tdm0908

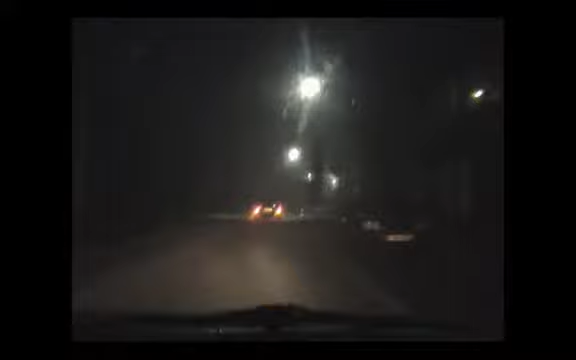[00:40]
Zijn DAF is met veel geweld het leven gewerkt. Is daar niet blij mee. Ginds in de verte zijn de lichtjes van de Astra van de Steen.